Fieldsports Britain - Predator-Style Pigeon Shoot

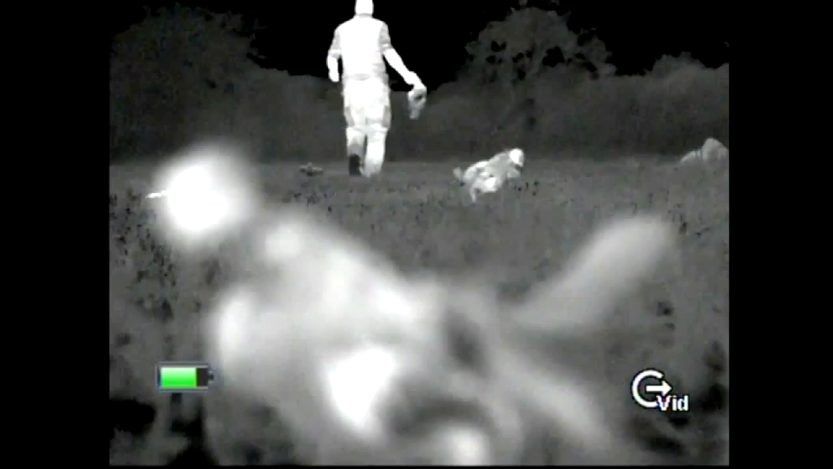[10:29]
And he obviously didn't know he was there,
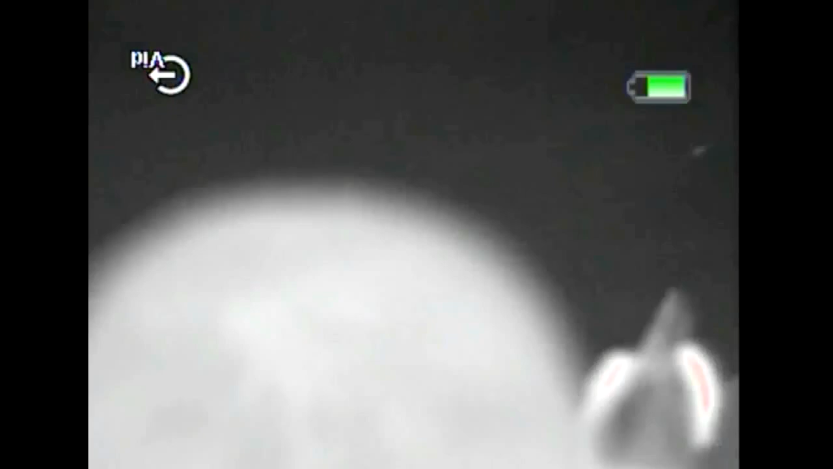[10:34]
as Mr Predator had spent the previous week studying how Mr Crow builds a Hyde.
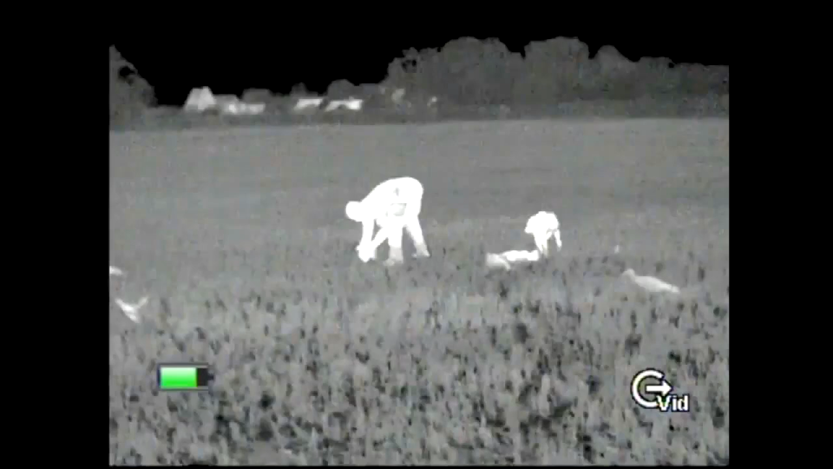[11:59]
The ability to film through it offers all sorts of interesting results.
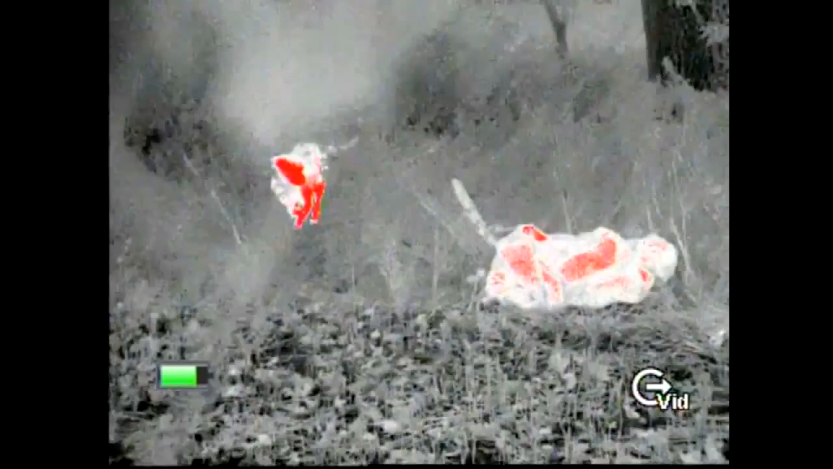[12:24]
If she wasn't here the guide could of course help locate the birds tucked away in a crop.
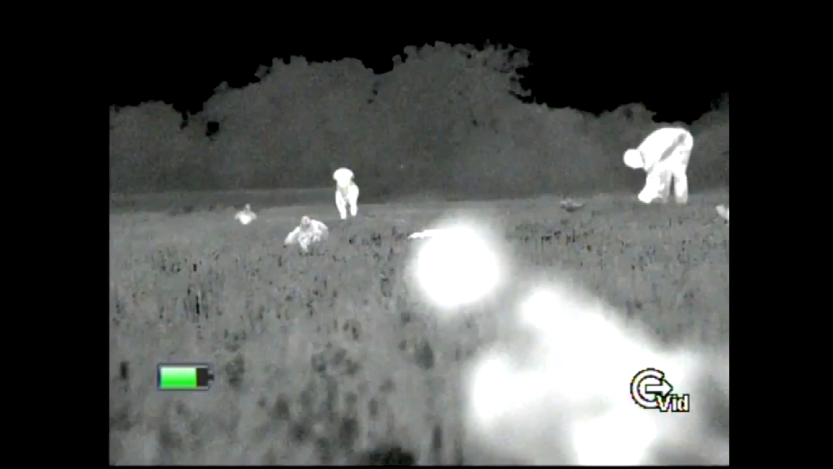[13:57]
The thermal also shows up the fresh birds as opposed to the weak old ones that Andy's used for the pattern.